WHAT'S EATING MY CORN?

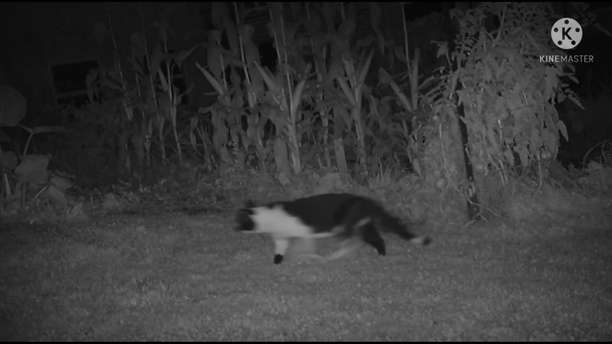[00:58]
So that's going to be a little bit tricky. So immediately we started getting videos of cats.
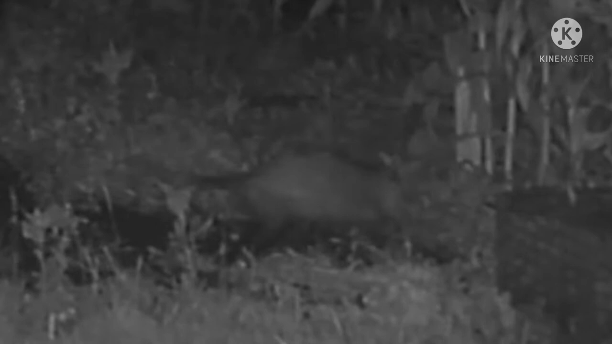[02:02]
But you guys can give me your opinions, your guesses in the comments section. So I came up with a theory. Is this a young, juvenile raccoon raccoon that hasn't developed the big fluffy striped tail yet?
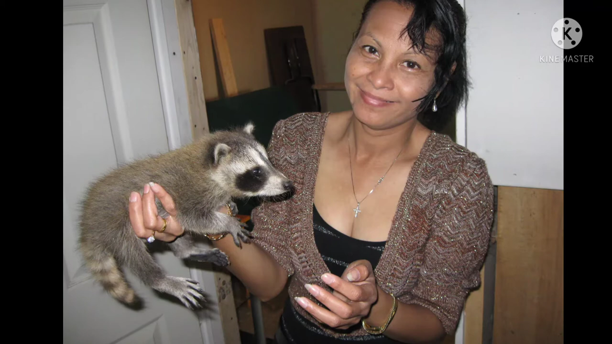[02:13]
And then I remembered all the way back in 2009 I had a picture of my wife with a young orphaned raccoon and the tails didn't match up. But this next video tells me where my problem is. We all know what that animal is.
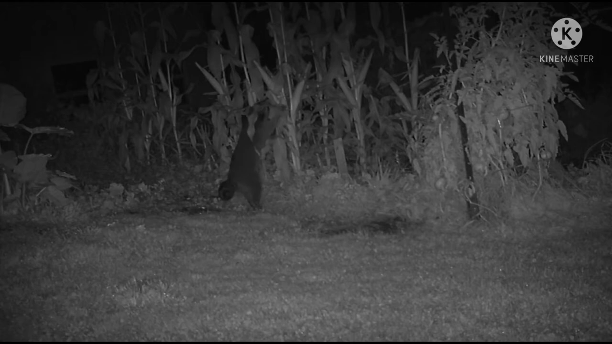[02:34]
So here we got a full grown raccoon and he's definitely paying attention to that corn. Now I got a problem. How do I catch it? You could catch a raccoon. You could take some raw hamburger and wrap it around rat poison.
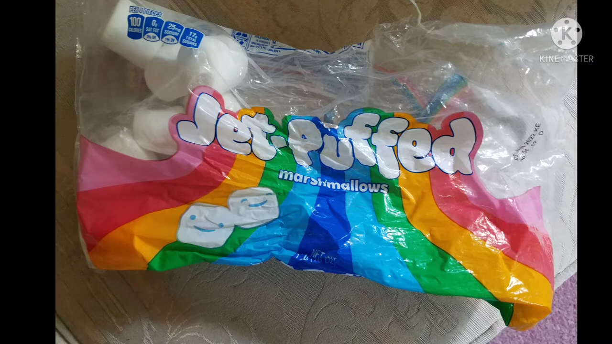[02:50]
But the local cats aren't going to appreciate that. So I went on the internet and they said try marshmallows.
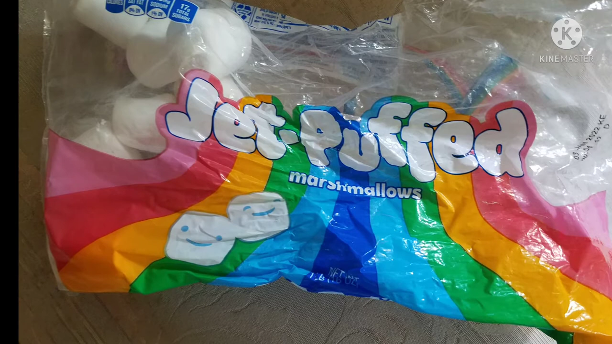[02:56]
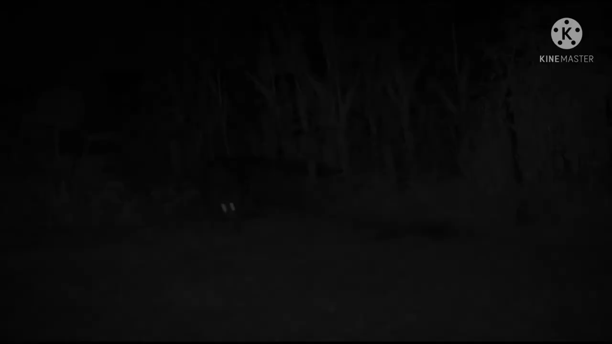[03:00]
And it's crazy what you catch on these trail cams. Here you get a video of the raccoon walking straight toward the camera. He stops and he pulls something stretchy out of the ground. Did he just eat a worm the way a bird would? So I went out one morning and all the marshmallows were gone from the trap without springing the trap. And then I looked at this video and the raccoon is using the trap to get up on the corn.